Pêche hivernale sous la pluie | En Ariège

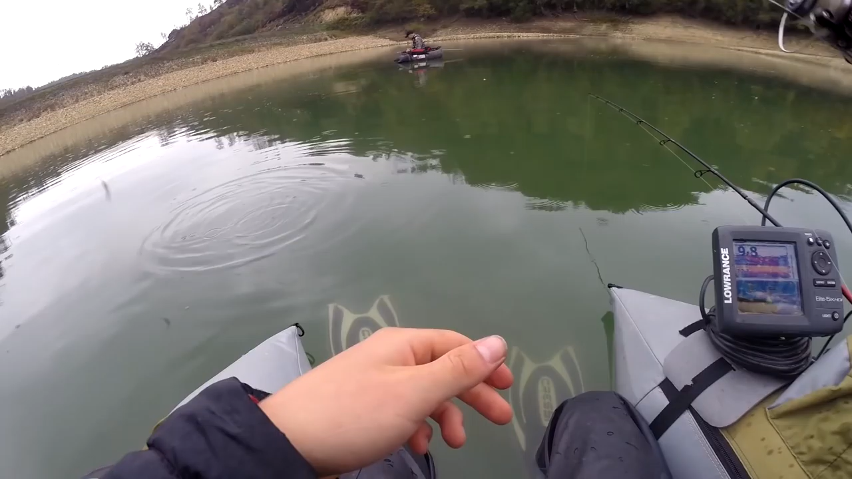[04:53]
Putain, elle m'a tapé à la remontée. Ouais, ça. Ouf. Là, il y a poisson.
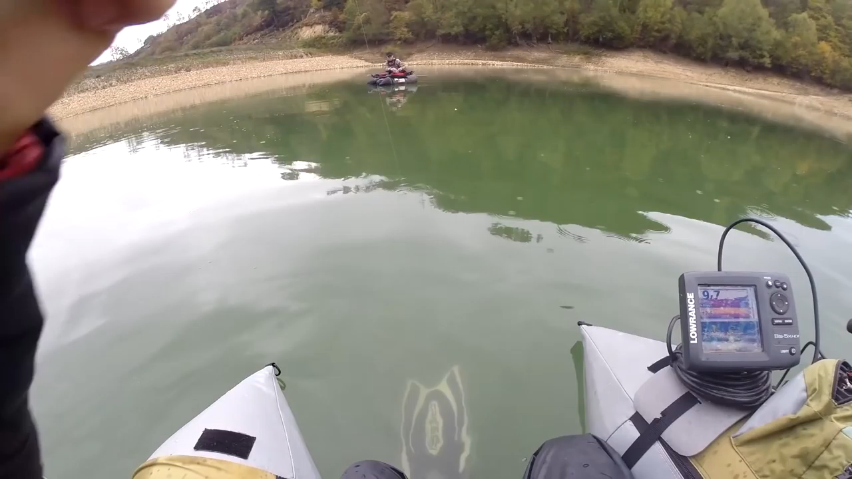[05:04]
Ouais, je pense. Ouais, ça donne pas le coup de tête, ça remonte comme ça. Non, c'est bec.
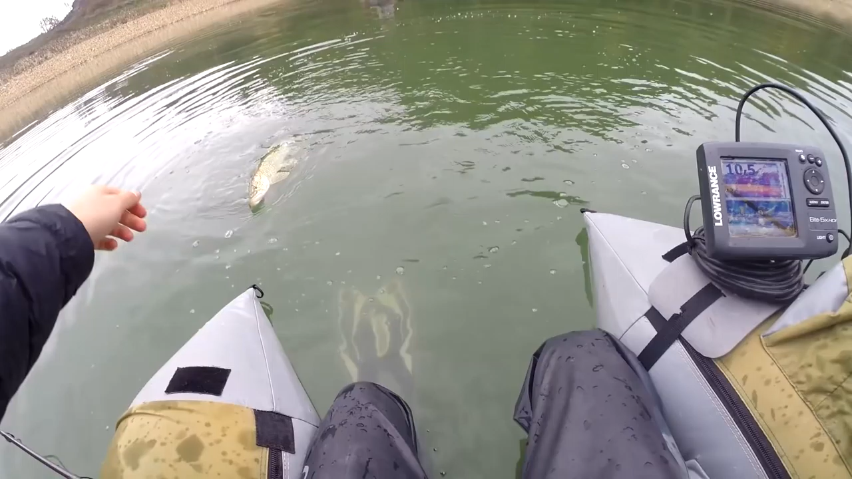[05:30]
Oh, con, je l'ai piqué. Ça a fait l'assaut autour de ça. On va rester là un moment, je pense.
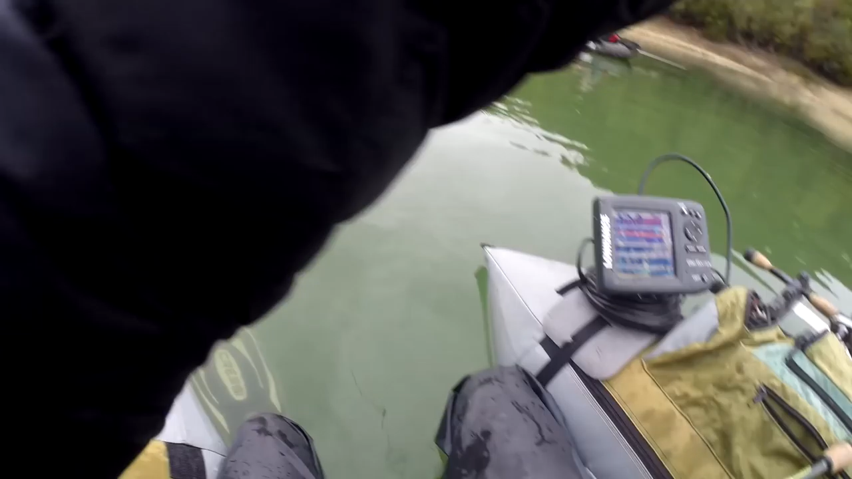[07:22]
Voilà, c'est vraiment gros. Ah, c'est broc, vu comment ça vient. Ouais, c'est un sacré steak. Je sais pas, mais ça a l'air joli. Ouais, c'est broc. Gros cher. Fait 60. 60, ouais. T'as avec une perche, mon gars, mais comme ça. Non, non, c'est une truc que j'avais trouvé, qu'il y avait une perche qui avait relâché du foin.